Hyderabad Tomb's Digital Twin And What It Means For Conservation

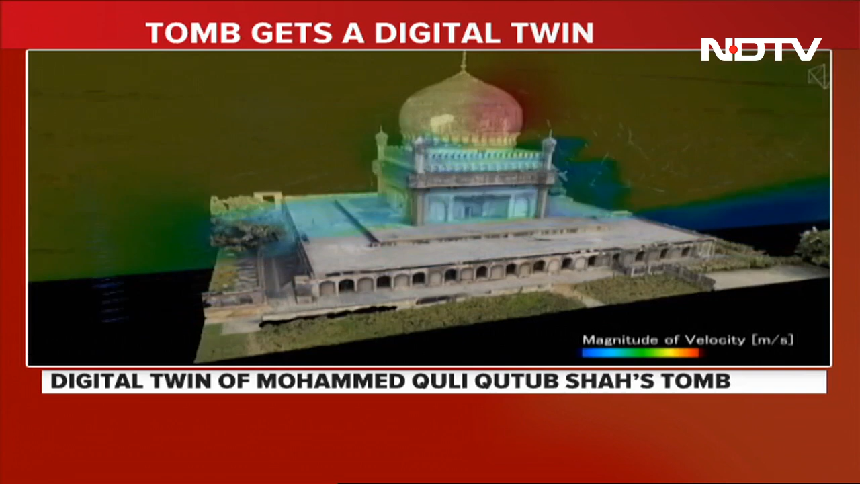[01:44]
geospatial mapping and reality capture to generate 10.7 billion data points.